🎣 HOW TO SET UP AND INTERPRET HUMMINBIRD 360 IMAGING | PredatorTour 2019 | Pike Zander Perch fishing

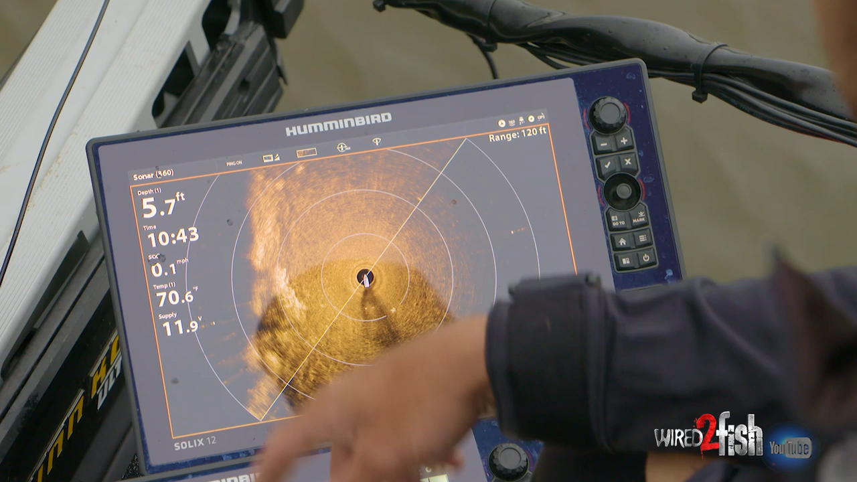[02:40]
On screen: depth 5.7 ft
sitting up off the surface and the cool thing is I can press and
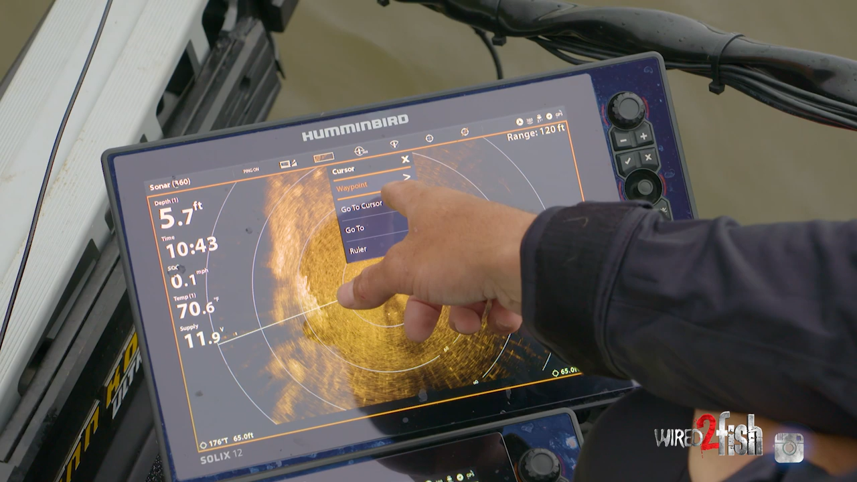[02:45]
On screen: depth 5.7 ft, water 70.6°F
hold I can hit go to with my old tracks I tapped the wrong button
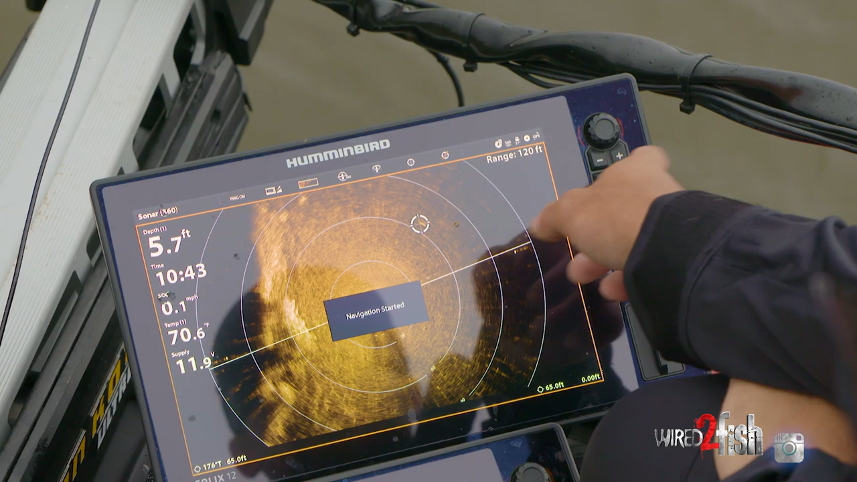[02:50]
On screen: depth 5.7 ft, water 70.6°F
actually but press hold hit waypoint
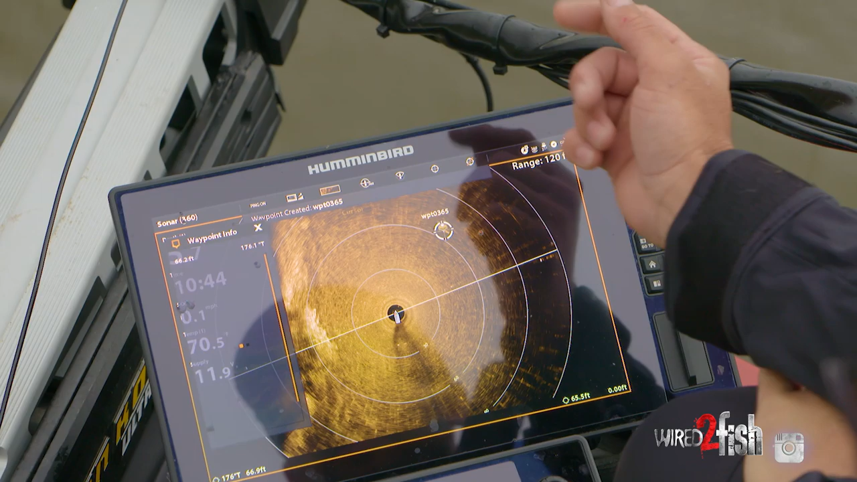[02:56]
and all of a sudden I've got a waypoint exactly right there and it's gonna pop up on all my units
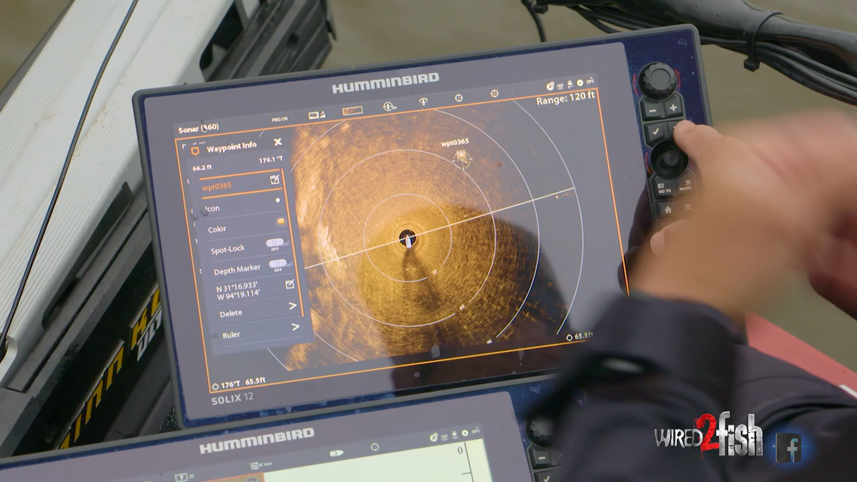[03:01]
so definitely the most efficient way for
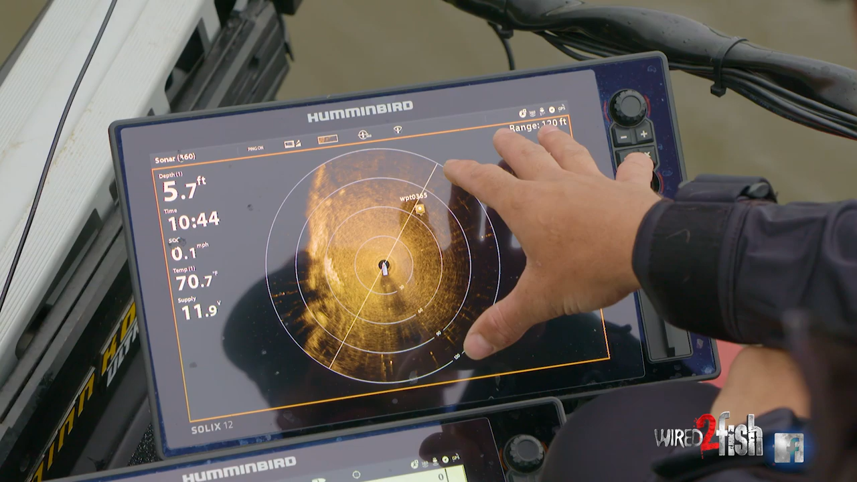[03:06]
On screen: depth 5.7 ft, water 70.7°F, speed 0.1 mph
me to find and locate and pattern bass on the water is my hummingbird 360. one thing to keep in mind is that straight forward of the boat is going to be straight forward on your graph right so what is straight in front of me is here and a lot of times if you've seen any
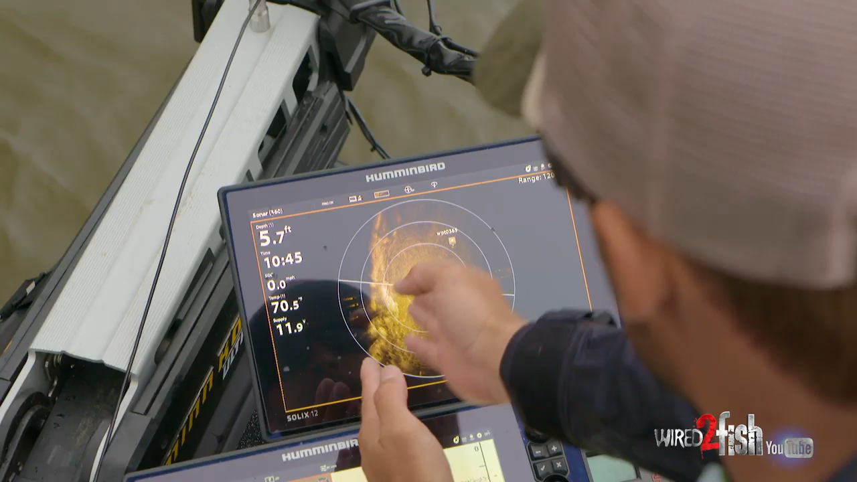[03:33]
On screen: depth 5.7 ft
say 30 degrees off to the right is that waypoint that I just marked
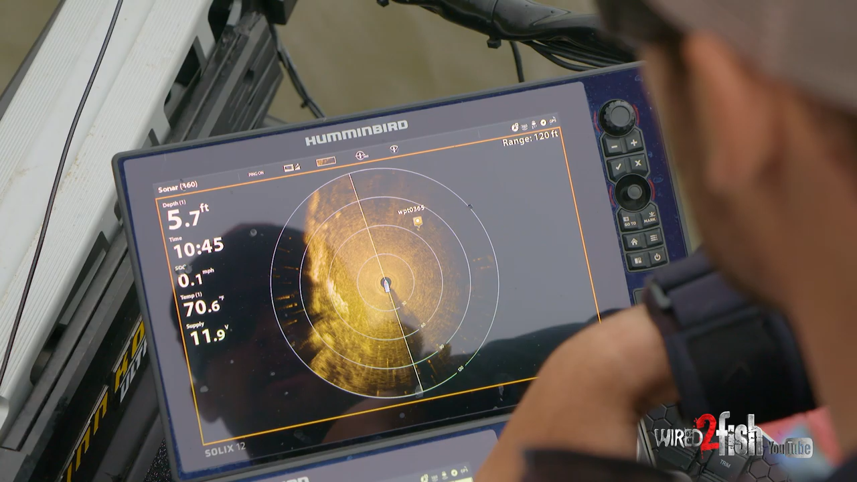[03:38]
On screen: depth 5.7 ft, speed 0.1 mph
on that little stump and I can lay my rod off my graph and know that that's the angle that I need to make my cast at and I also know that this first ring is 30 feet 60 feet and then 90 feet so I know it's about 62 or 63 feet off at that angle that
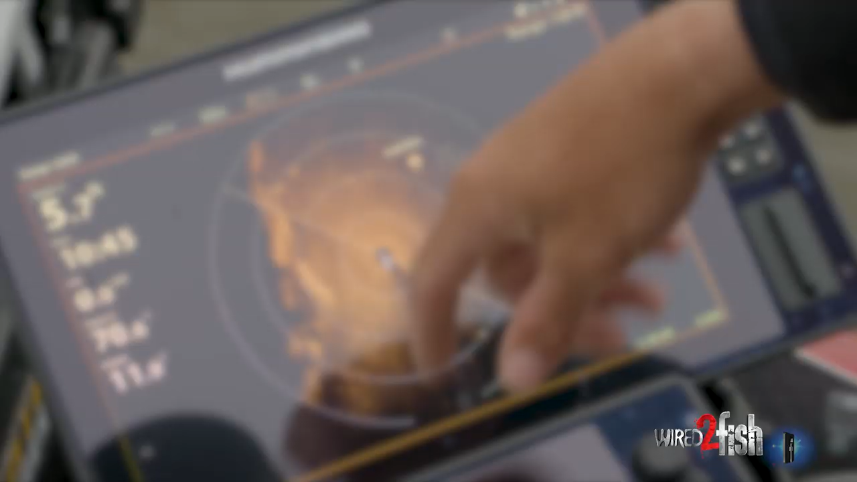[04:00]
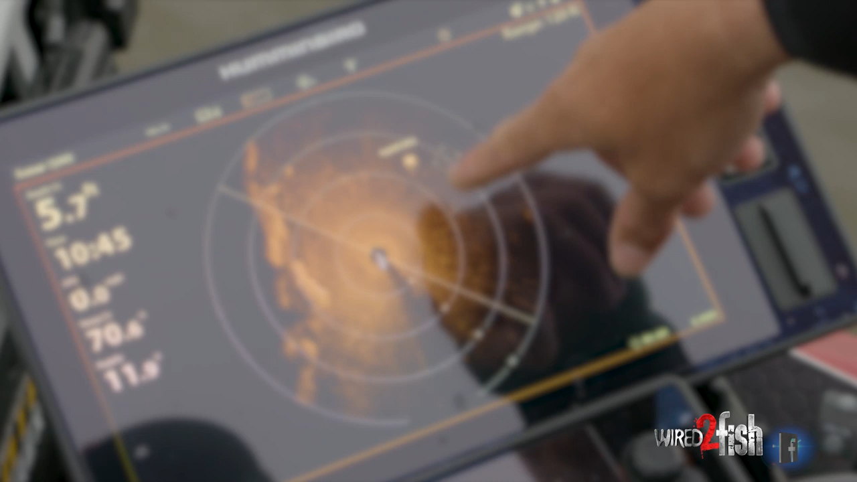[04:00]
I need to make my cast 30 60 90 so
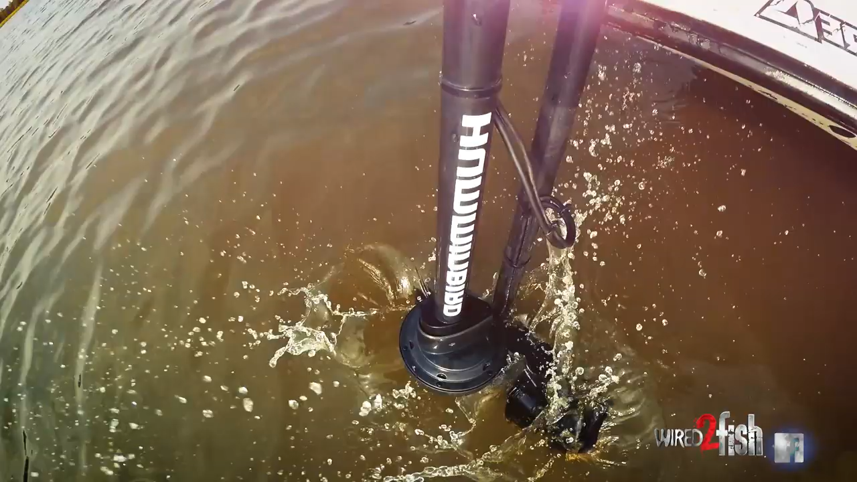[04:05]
a lot of times for me the biggest thing when I'm fishing tournaments is trying to pattern those fish and really dialing into what is underneath the water right these are my underwater eyeballs I can look out there I can see out in front of me right
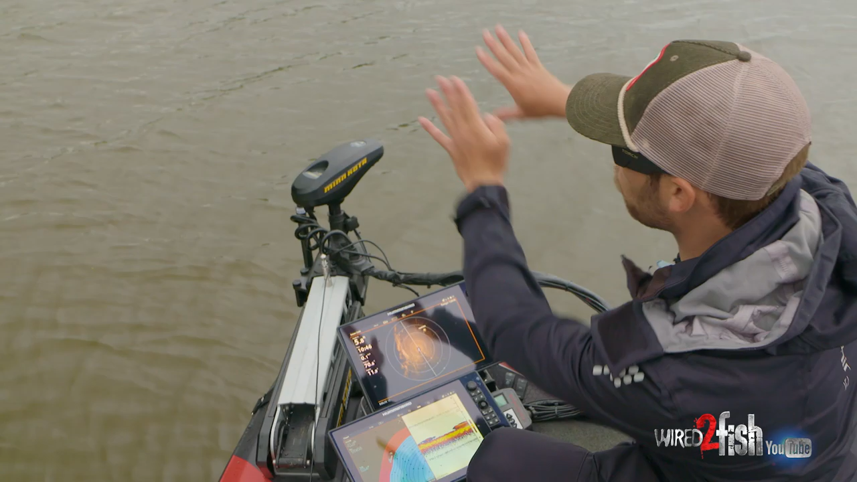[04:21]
I can actually see where I'm going and see the types of cover that are out there and it really helps me dial
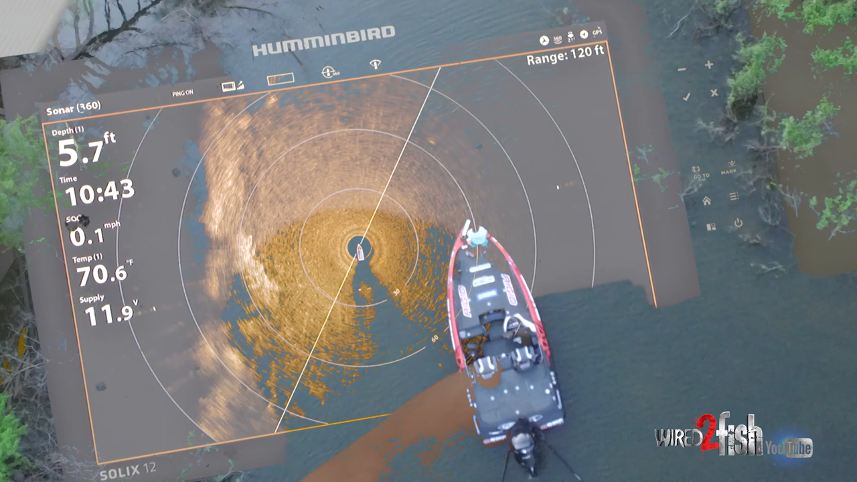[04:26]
On screen: depth 5.7 ft, water 70.6°F, speed 0.1 mph
into those little subtle changes in either a creek channel
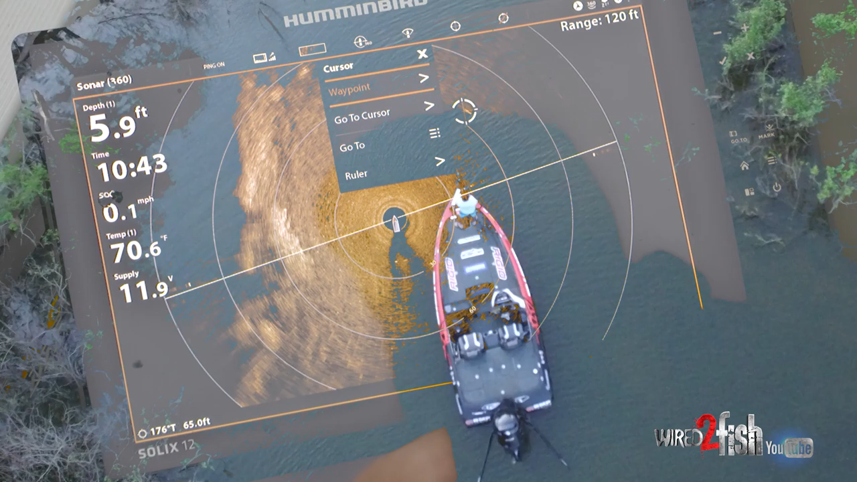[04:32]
On screen: depth 5.9 ft, water 70.6°F
in maybe a brush pile or a rock vein that I'm fishing I can see all those little subtle differences where those fish like